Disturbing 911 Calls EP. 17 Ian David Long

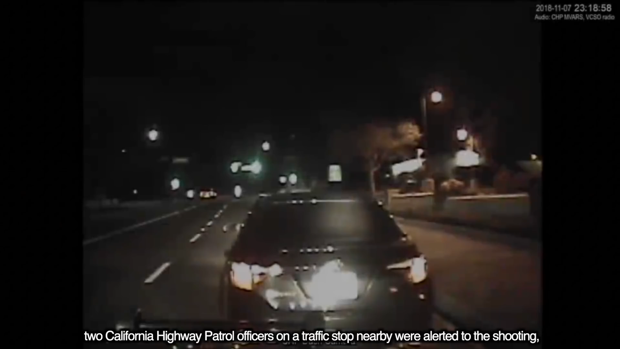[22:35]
two California Highway Patrol officers on a traffic stop nearby were alerted to the shooting by people who had managed to escape.